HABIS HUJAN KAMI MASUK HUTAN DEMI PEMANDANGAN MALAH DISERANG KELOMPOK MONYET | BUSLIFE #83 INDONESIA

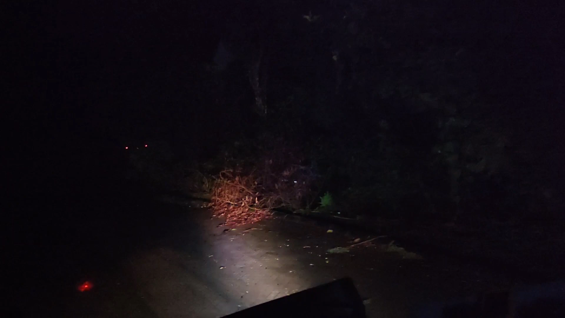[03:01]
Kalau melihat tayangannya ada di YouTube channelnya Keliling Indonesia Santuy. Nah, ini jalurnya menuju ke Karangboma. Jadi kita tadi dari Balangan kita pindah, guys. Kita nggak jadi di Balangan, alasannya apa? Besok pagi gue ceritain.
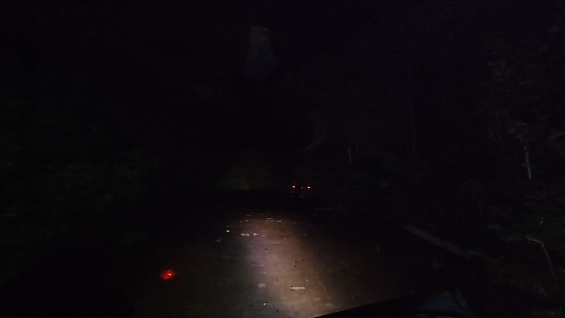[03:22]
Sekarang ini fokus di jalanan dulu sampai kepada titik lokasi camping ground.
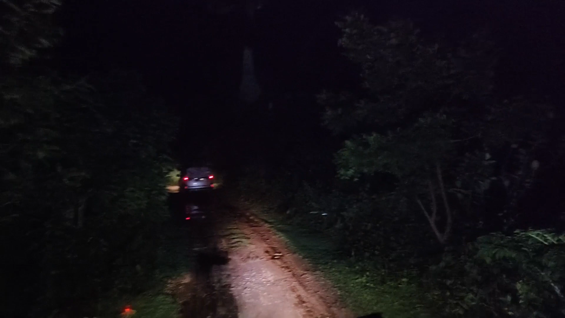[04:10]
Kelihatan gak? Sekarang lampunya agak sedikit terang ya guys, lumayan. Karena ada tambahan lampu barnya. Tapi kayaknya tetap kurang gede, mau diganti yang gede, kemarin beli kekecilan. Jadi nanti kita ganti lagi lampu bar yang agak lebih besar dan lebih panjang biar makin jos. Kelihatan jalanannya, Mi?
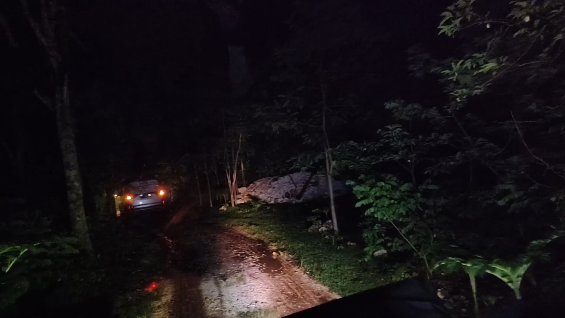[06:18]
Kenapa? Kenapa itu kokis berhenti? Oh, nungguin kita. Ada kabel jangan ngomong tadi. Enggak, kayaknya kan di sini enggak ada kabel katanya. Wih. Mantap. Hampir off-road lagi, guys. Mantap kali pun.